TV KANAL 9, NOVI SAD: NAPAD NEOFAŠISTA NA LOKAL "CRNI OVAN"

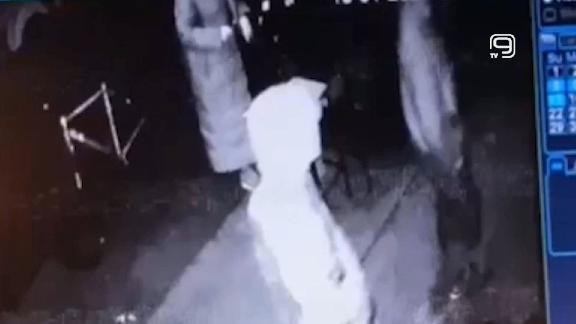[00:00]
Trojica mladića napali su sinoć prisutne u lokalu Crni Ovanu u centru Novog Sada, a dve osobe su tom prilikom zadobile lakše povrede prenose lokalni mediji.
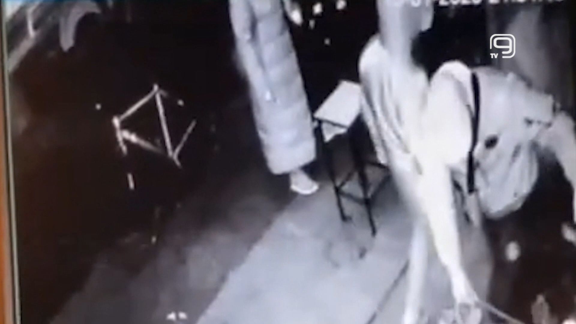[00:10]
Prema nezvaničnim informacijama, napadači su uhapšeni, a u čitovom slučaju i obavešten tužilac. Kako prenosi portal 021, napad su izveli maskirani neofašisti,
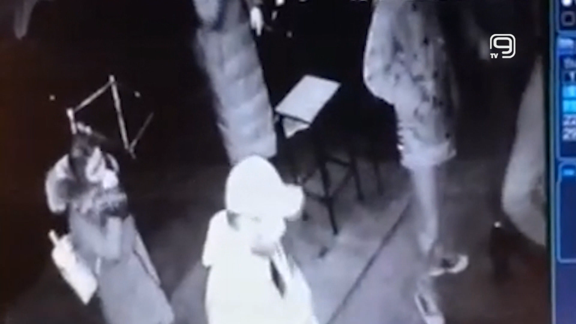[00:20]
a povređeni su vlasnik Crnogovna i još jedan gost koji je zadobio posekotinu. U trenutku napada u lokalu je bilo desetak osoba, među kojima i jedna trudnica. Vlasnik lokala rekao je za ovaj portal da su ispred lokala došla tri maskirana mladića koji su nosili obeležija zastave Konfederacije kukastog krsta iz entrope fašističke zajednice. Upitali su ih gde im je srpska zastava, a na odgovor da će biti pozvana policija, počeli su da lupaju vrata i izlog, pokušavajući da uđu u lokal naoruženi boksenima, palicama i mačetom.